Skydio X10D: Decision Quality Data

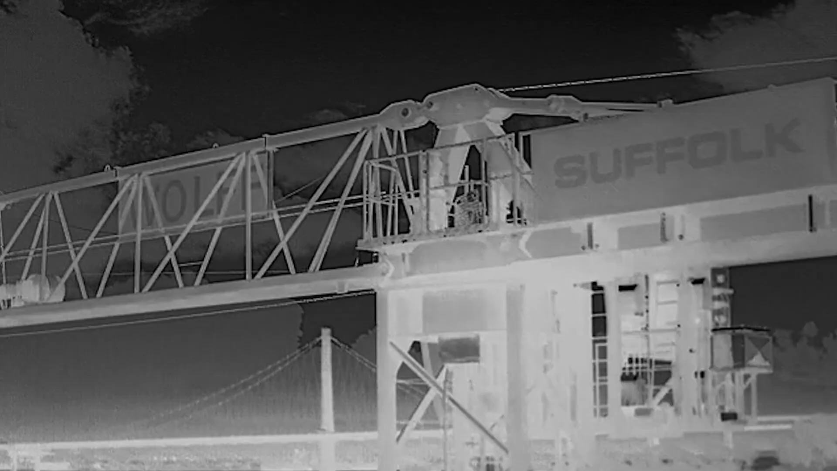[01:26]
The 640 Boson Plus, there's nothing like it in its class.
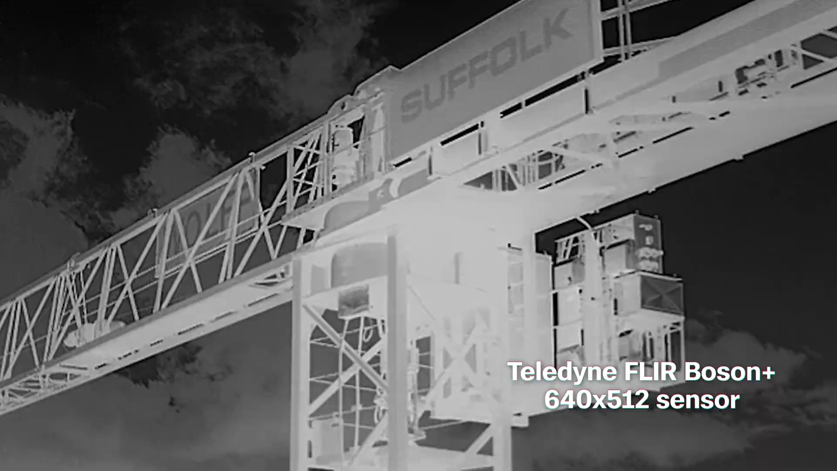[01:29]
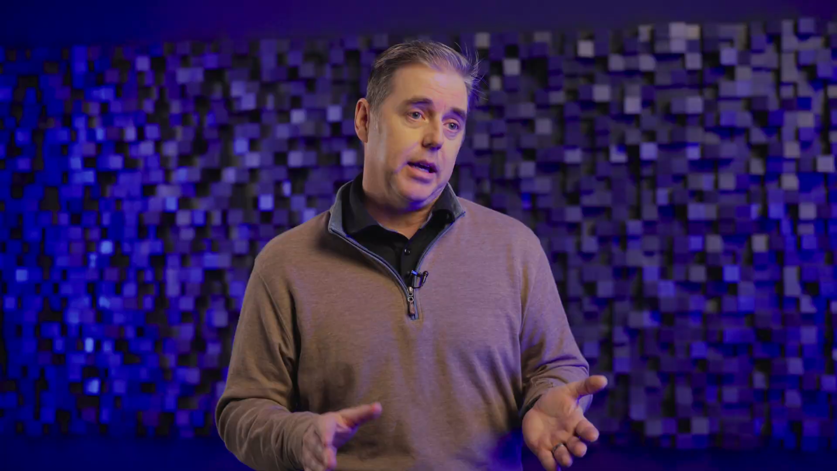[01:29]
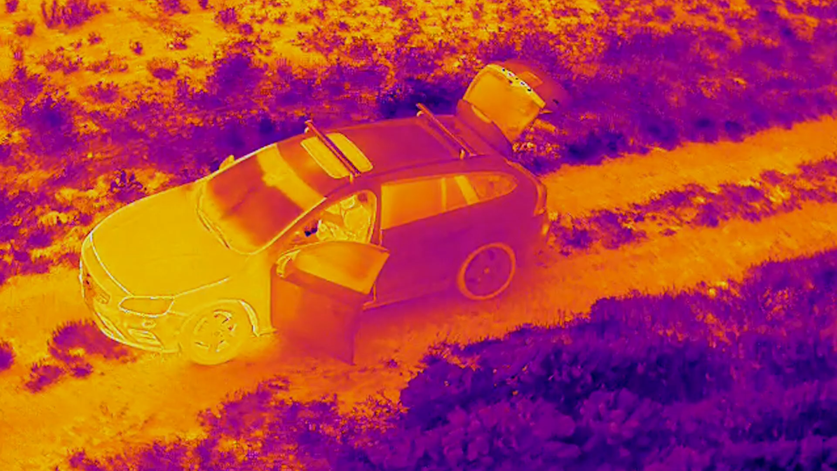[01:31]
To be able to have a radiometric thermal or something that's backpack portable is really incredible.